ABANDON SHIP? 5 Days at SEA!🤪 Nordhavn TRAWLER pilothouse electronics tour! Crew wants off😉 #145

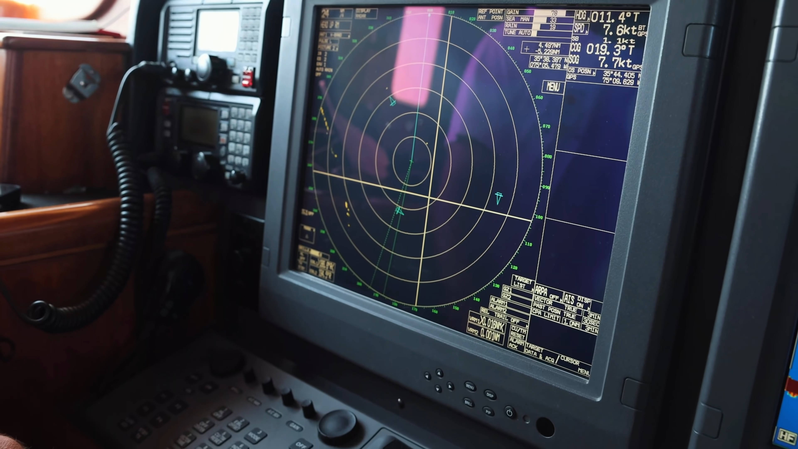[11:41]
This, this radar right here, this thing is great. You can track targets on there, pulls up anything. Um, right now we have it in at about 24 miles. And, which means what? Each of these rings is a four mile radius.
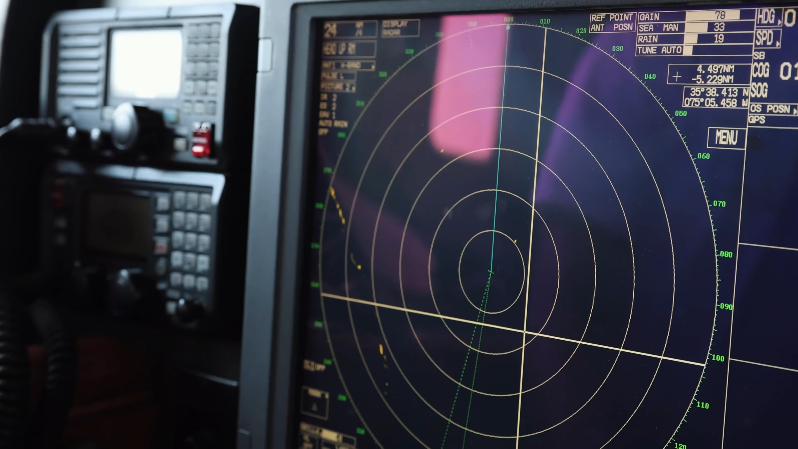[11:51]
Um, and if you want to go really far out, we can go all the way out to 120 miles.